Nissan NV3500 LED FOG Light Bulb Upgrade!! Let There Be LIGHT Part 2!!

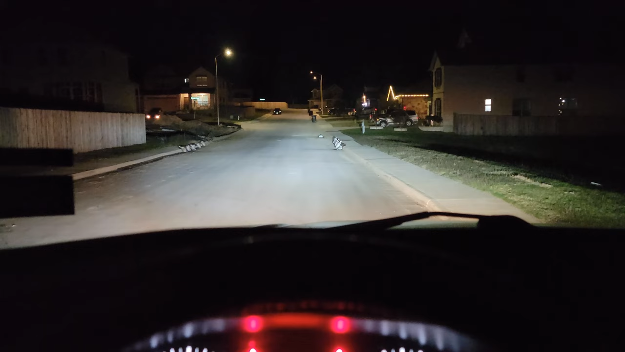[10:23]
headlight bulb uh swap and i did go back after finding the manual and rotating the bulbs as indicated more of a vertical with leds on the uh sides instead of the leds on the top and bottom and it significantly improved the light output i mean the light output was already great but the pattern wasn't super clean and by rotating it as the manual indicates as you can see pattern is very smooth no real no blotches which didn't really have before but it definitely cleaned it up and the big change is